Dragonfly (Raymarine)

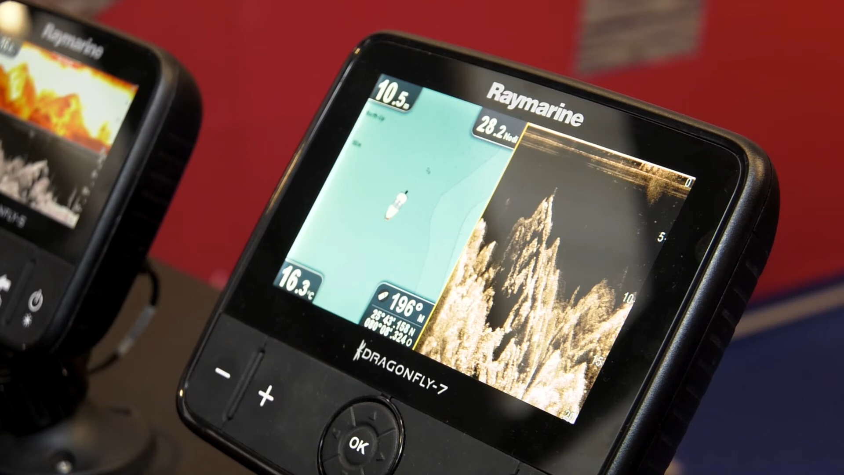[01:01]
On screen: water 16.3°C
silent vision, praticamente una ricostruzione fotografica del fondo.
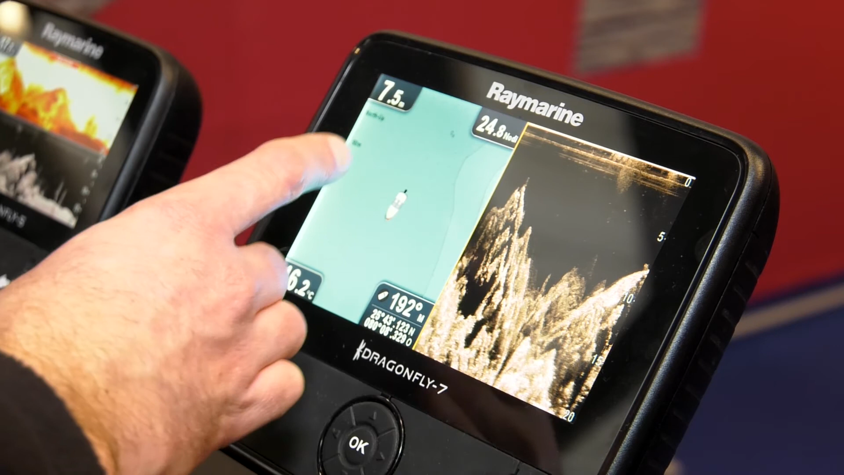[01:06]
Ma in tutti, in tutti i Dragonfly Pro, troviamo anche integrato GPS cartografico.